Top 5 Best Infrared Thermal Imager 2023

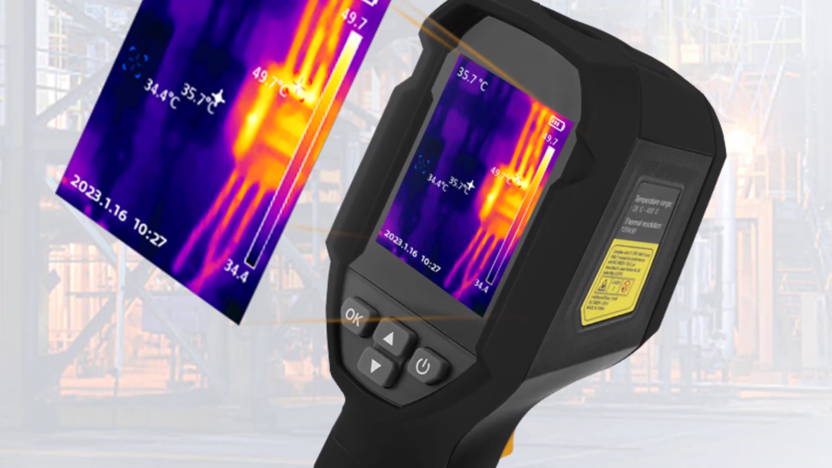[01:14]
The LTI 120's boasts a sleek and ergonomic design,
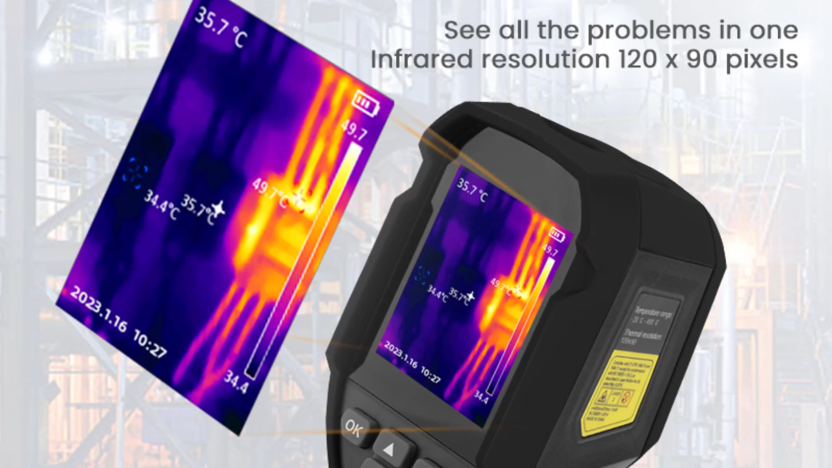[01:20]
On screen: max 49.7°C
making it comfortable to hold and operate for extended periods.
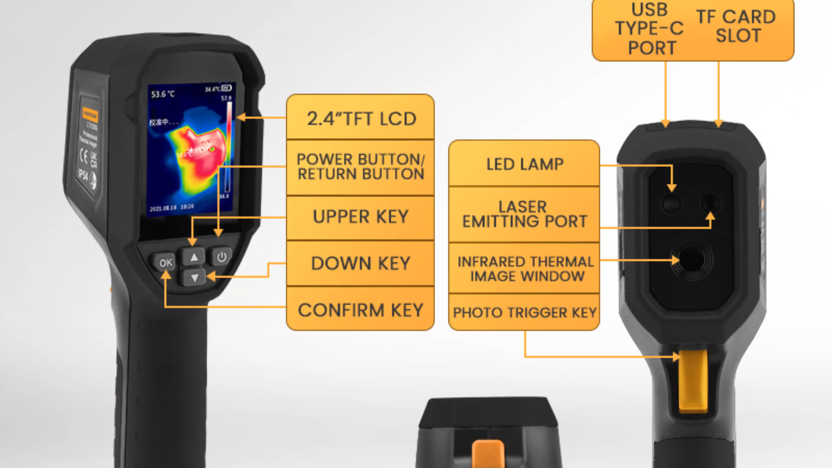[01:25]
Weighing just 310 grams, it is lightweight and portable, ensuring ease of use in different environments.
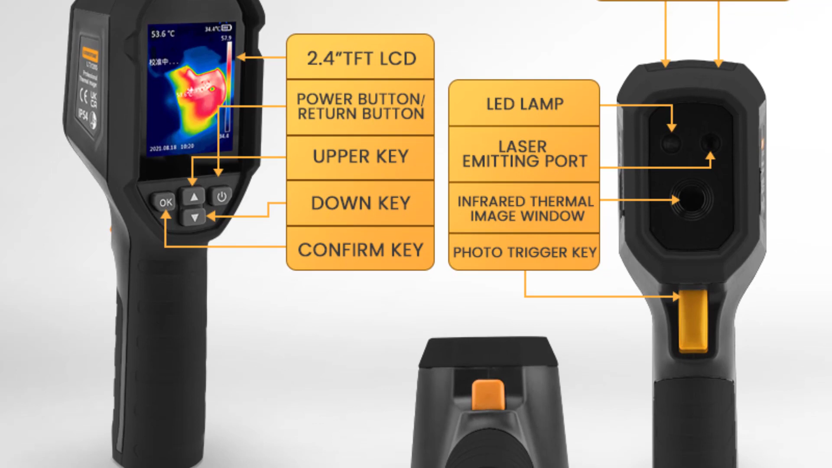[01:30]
The device feels sturdy and durable, indicating good build quality that can withstand regular use. Equipped with a temperature measurement range of minus 20 to 400, The LTI 120's offers versatility across a wide spectrum of applications.
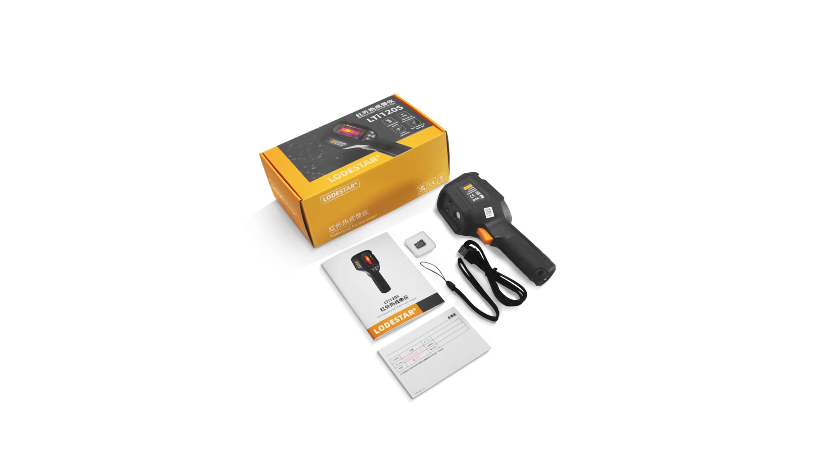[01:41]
Whether you need to detect hotspots, identify insulation issues, or troubleshoot electrical systems, this thermal imager provides accurate temperature readings with reasonable precision. Number 4. Millicetr 256 Infrared Thermal Imager The Millicetr 256
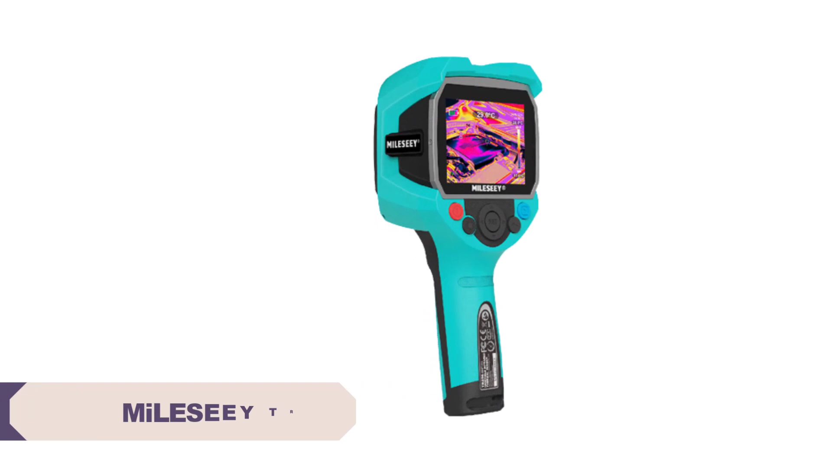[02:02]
Infrared Thermal Imager is an impressive handheld device that opens up a new realm of possibilities. With its advanced infrared technology, with its high-resolution IAR sensor and user-friendly design,
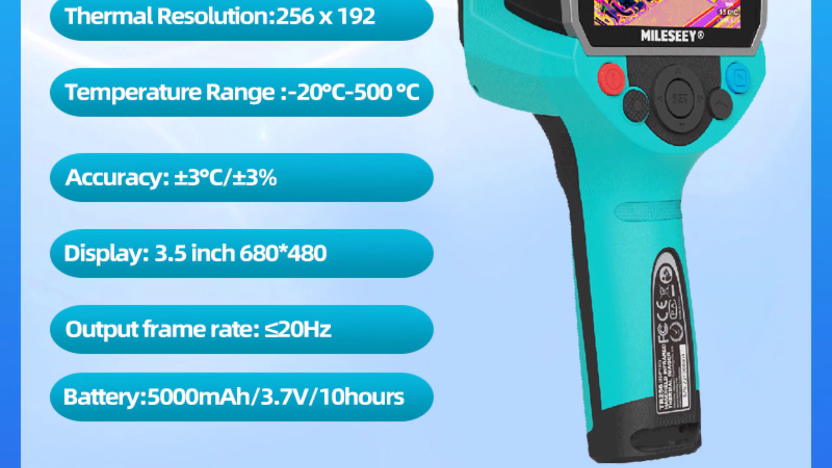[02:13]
this thermal imager offers a myriad of applications across various fields. In this review, we'll explore the key features, performance, and overall value of the Millicetr 256.
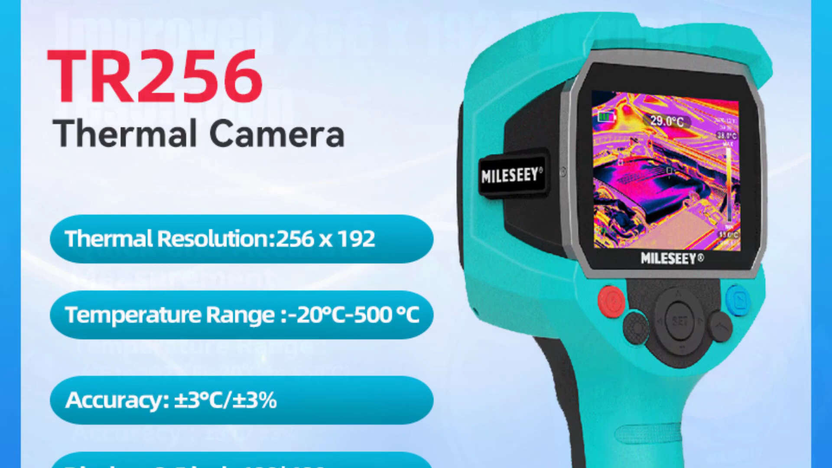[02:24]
On screen: spot 29.0°C
One of the standout features of the Millicetr 256 is its impressive
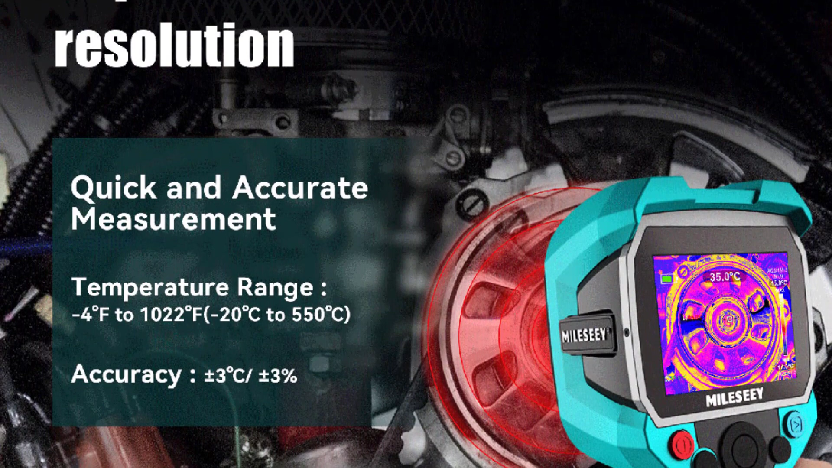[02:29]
On screen: spot 35.0°C
infrared resolution of 256 x 192 pixels.
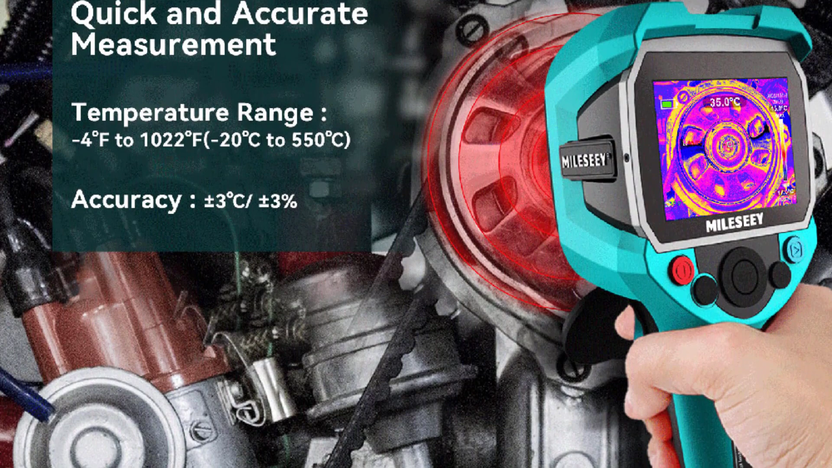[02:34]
On screen: spot 35.0°C
This high-resolution sensor captures thermal images with exceptional clarity and detail,
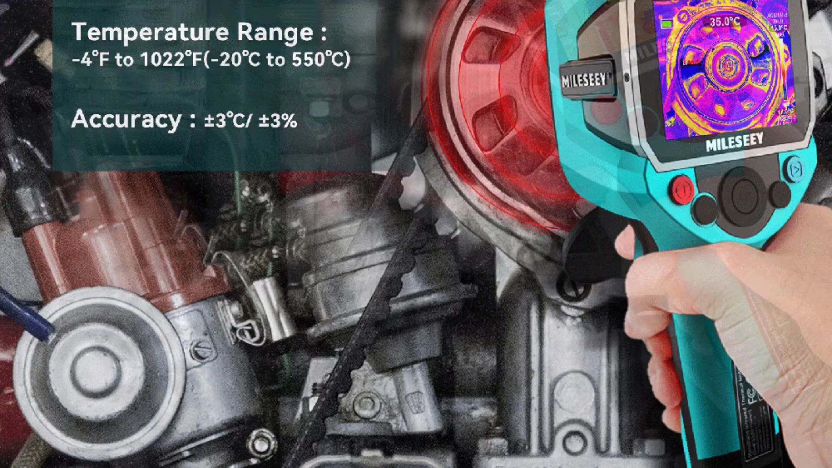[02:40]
allowing users to accurately detect temperature variations and identify potential issues. Whether it's electrical inspections, HVAC maintenance, or building diagnostics,
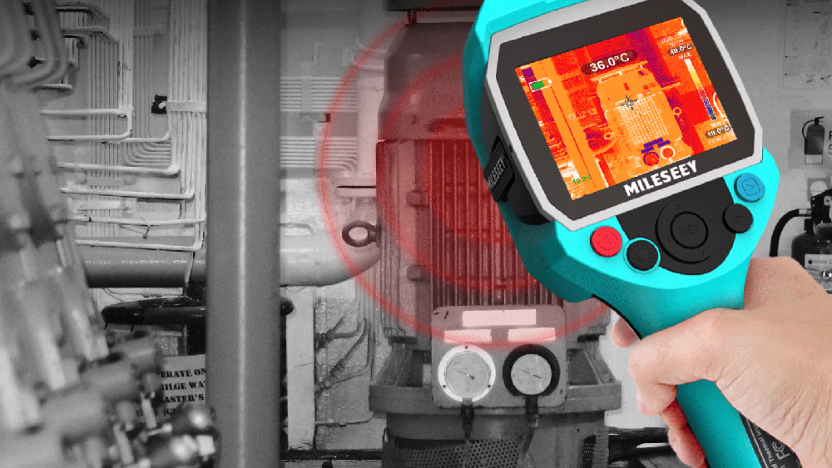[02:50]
On screen: spot 36.0°C
the TR 256's superior resolution ensures precise analysis.
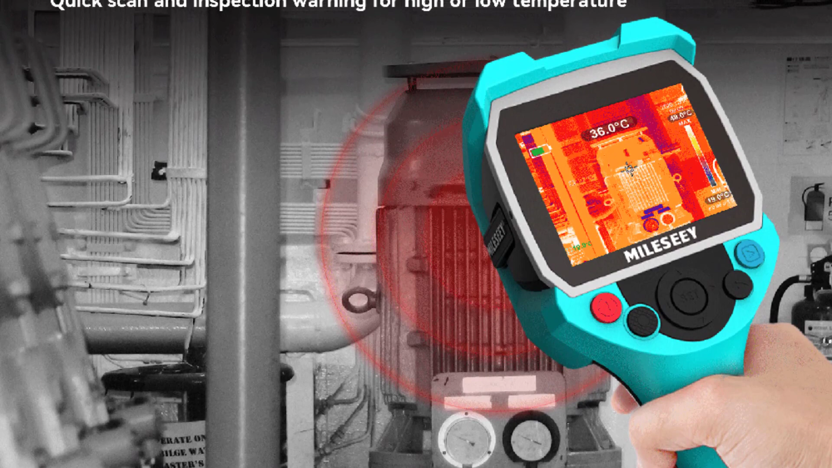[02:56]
On screen: spot 36.0°C
The Millicetr 256 is built to withstand the rigors of regular use.
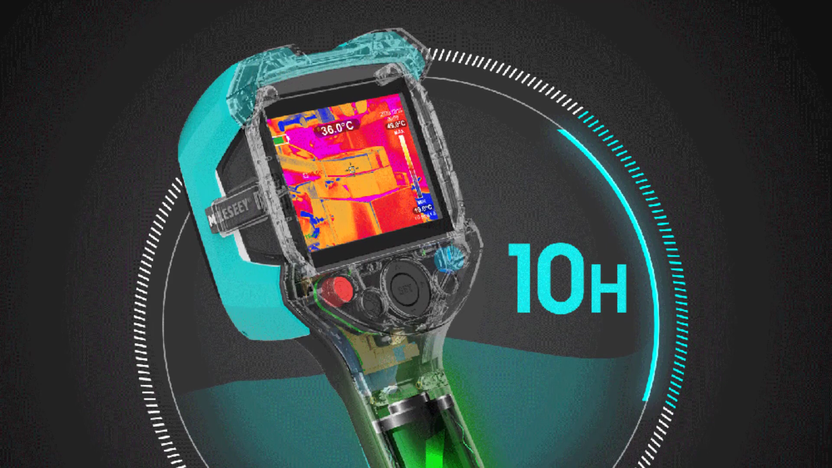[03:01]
On screen: spot 36.0°C
It features a robust construction that can handle typical field conditions, ensuring longevity and reliability. The rechargeable power source provides extended battery life, allowing users to engage in extended operations, without the need for frequent recharging.
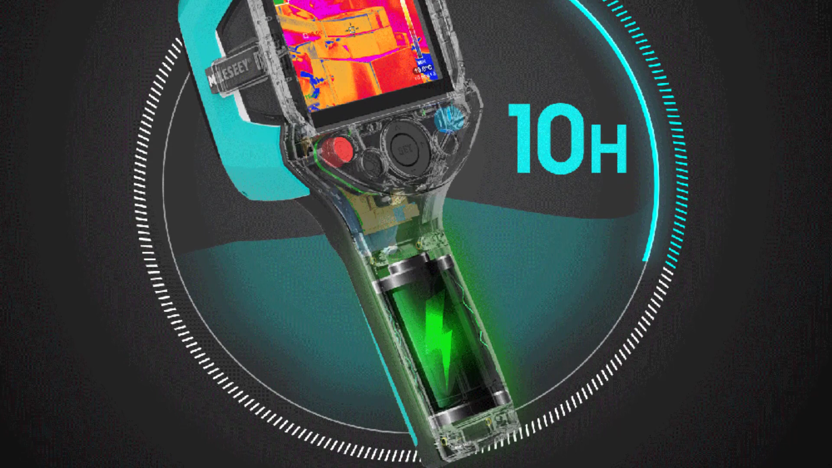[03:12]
Number 3. Unity UTI 260 B UTI 260 A Infrared Thermal Imager The Unity UTI 260 B UTI 260 A Infrared Thermal Imager is a smart device that offers impressive thermal imaging capabilities.